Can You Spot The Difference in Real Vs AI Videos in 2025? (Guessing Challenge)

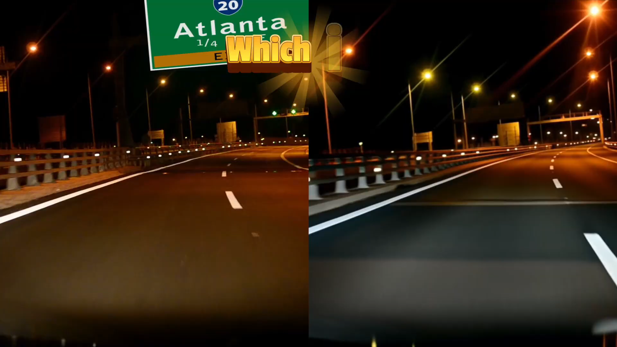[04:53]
If you guessed the right side, then you were correct. If you look closely at the road sign, the text starts to kind of shift a little bit.
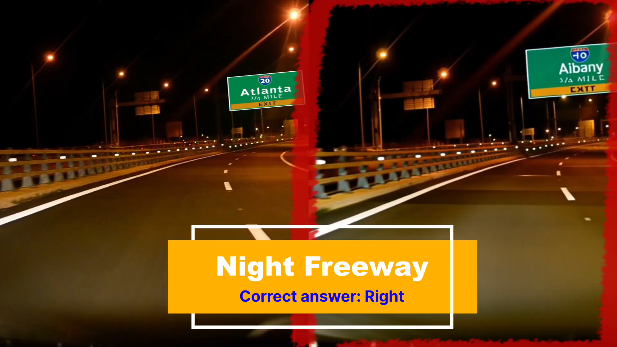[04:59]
It doesn't stay consistent. And AI, Benny, is not a real place as far as I know. All right, moving on. Number 13.